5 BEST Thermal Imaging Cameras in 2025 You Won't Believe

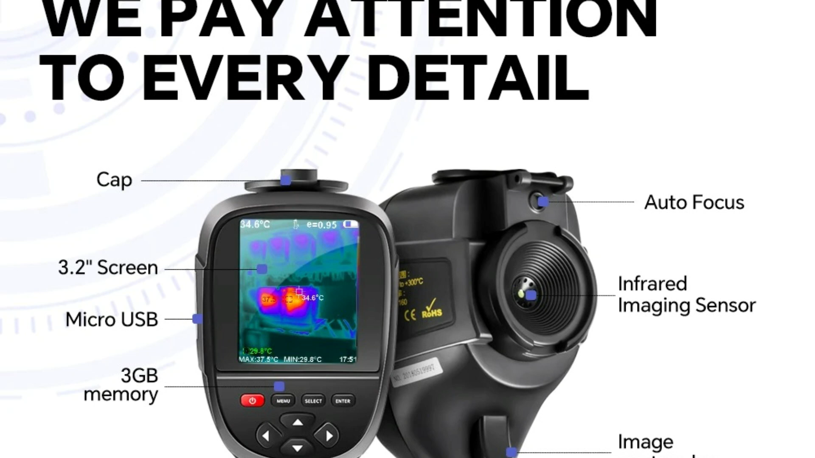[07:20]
enhancing image clarity and enabling better thermal comparison.
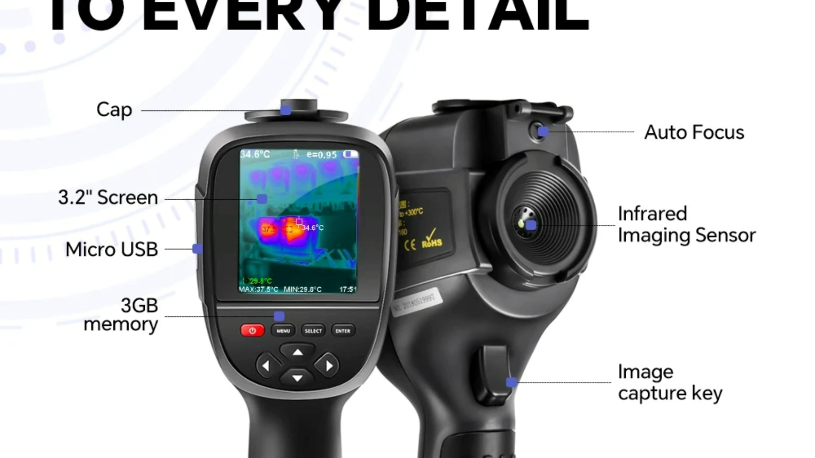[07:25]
On screen: spot 34.6°C, max 37.5°C, min 29.8°C
Thermal Imaging Frame Rate A 25 Hz refresh rate ensures smooth and real-time thermal imaging,
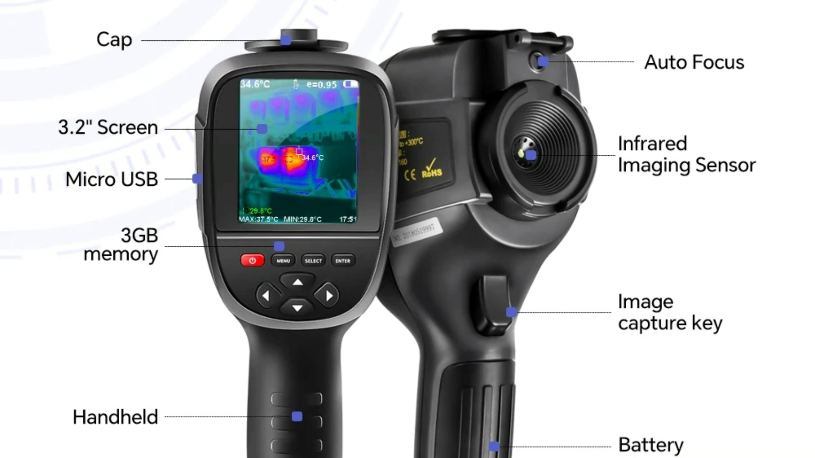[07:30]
On screen: spot 34.6°C, min 29.8°C
making it easier to detect temperature changes.
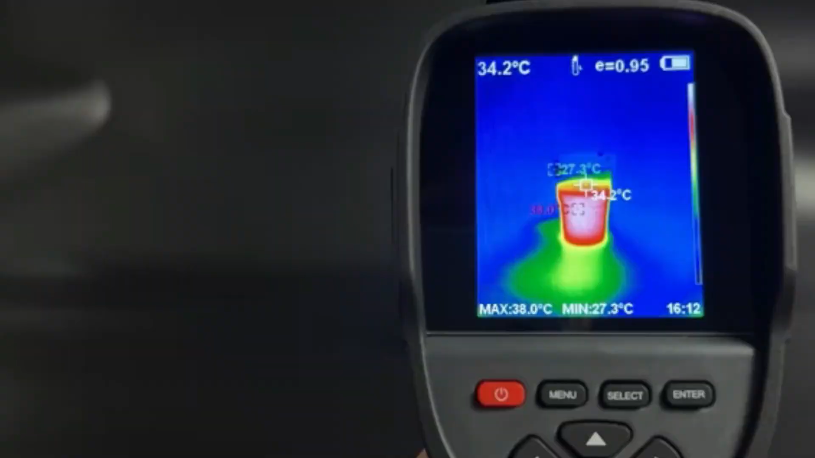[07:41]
On screen: spot 34.2°C, max 38.0°C, min 27.3°C
minus 4 degree Fahrenheit to 1022 degrees Fahrenheit, making it suitable for extreme environments. Maximum Measuring Temperature Can accurately detect high temperatures of 120 degrees Celsius and above, ensuring reliability for industrial applications.
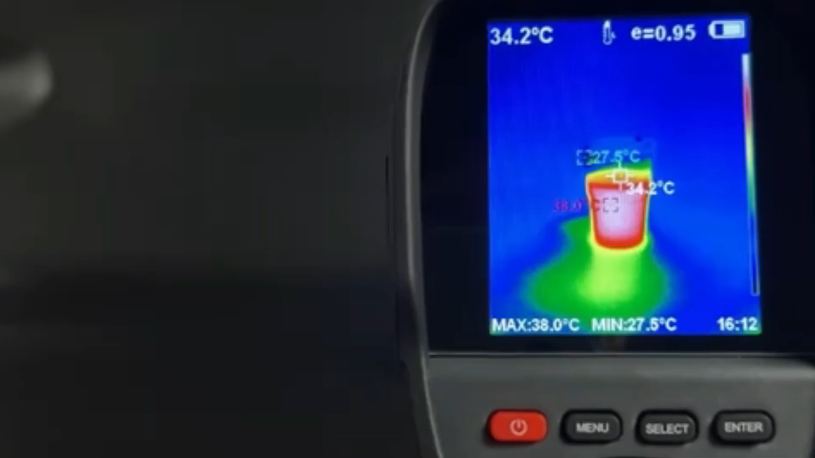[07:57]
On screen: spot 34.2°C, max 38.0°C, min 27.5°C
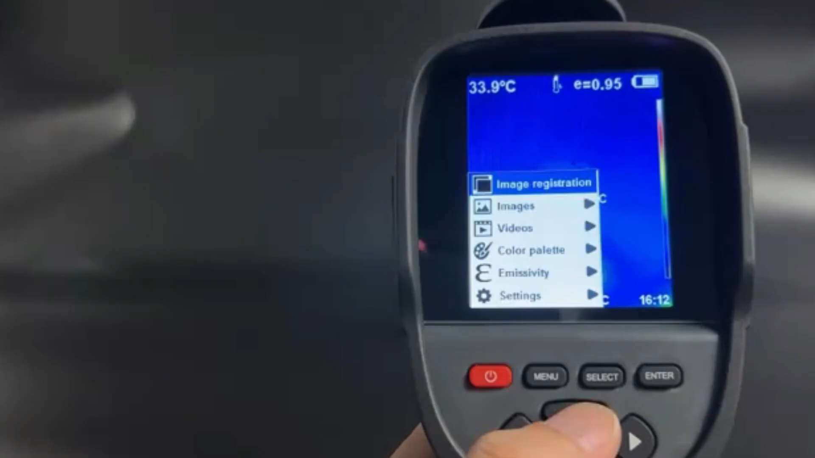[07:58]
Display Size Display Size Display Size Features a screen size of 2.0 to 3.9 inches,
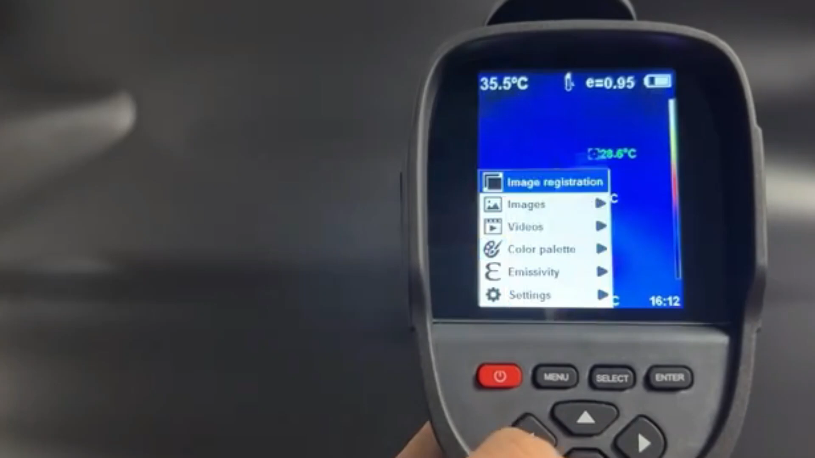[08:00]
providing a clear and user-friendly interface for data visualization.
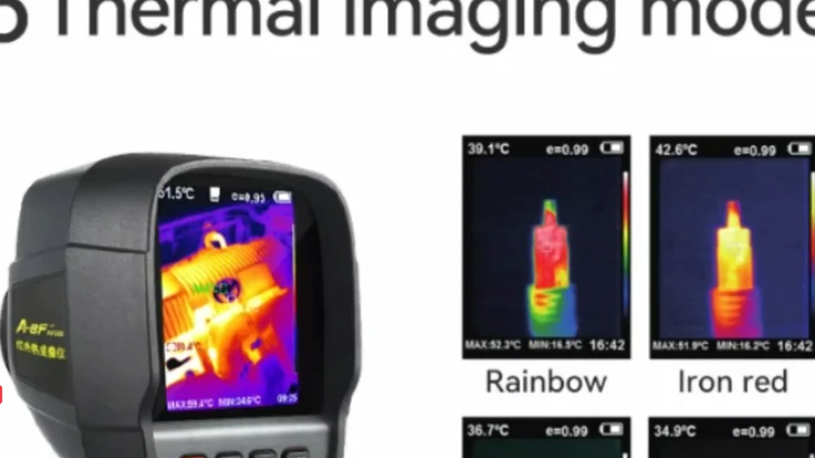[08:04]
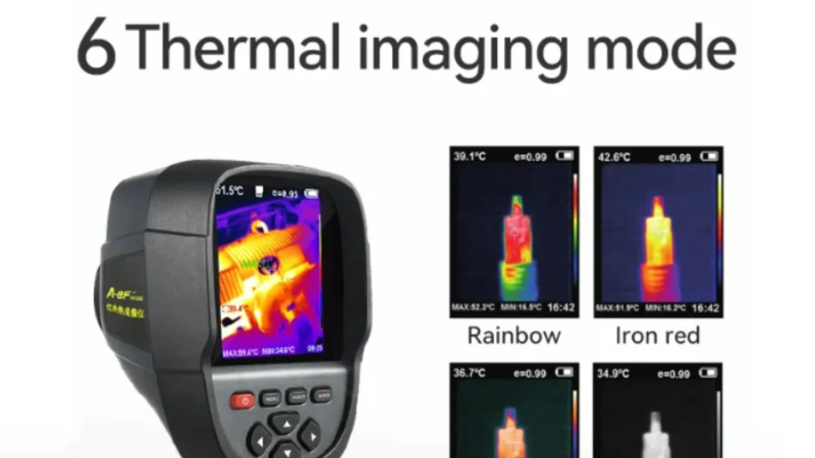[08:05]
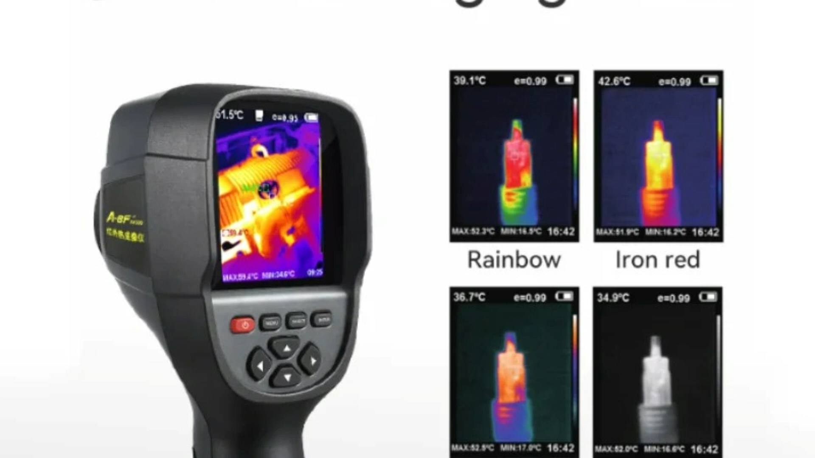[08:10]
PowerType Operates on a lithium battery, ensuring long-lasting performance and portability. The A-BFRX500 Infrared Thermal Imager is a powerful tool for professionals needing accurate thermal analysis.
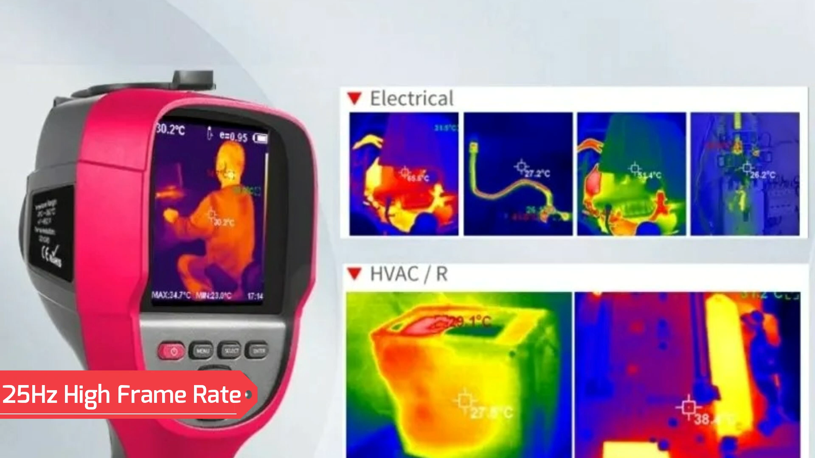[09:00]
On screen: spot 30.2°C
It captures subtle temperature changes with clarity. Dual Display Modes Supports infrared and visible light modes with an adjustable fusion rate 0%, 25%,
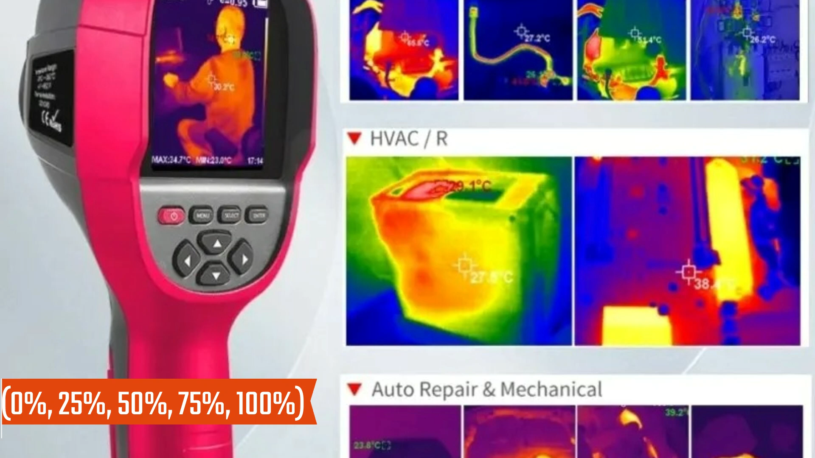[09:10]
50%, 75%, 100% for enhanced image analysis.